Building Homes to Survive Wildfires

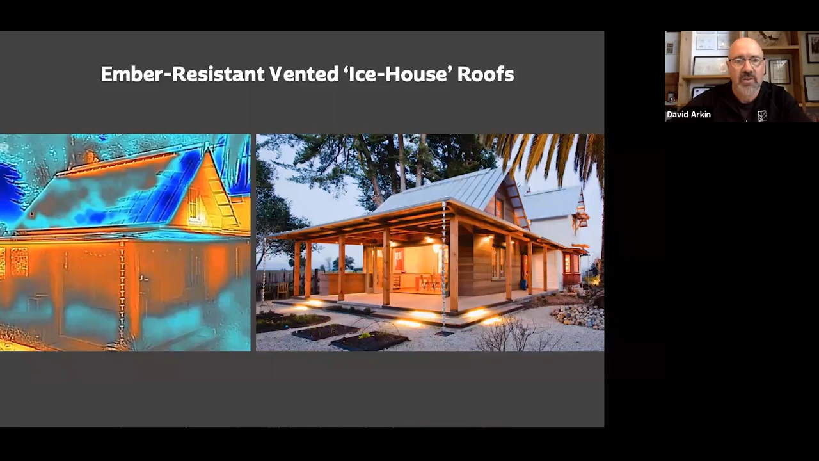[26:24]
When we use these, this is an infrared photograph, and you can actually see along the ridge vent, the heat that's coming out of that, while the roof itself is kept quite a bit cooler. The Vulcan vent makes a strip version which we employ for these ice house roofs.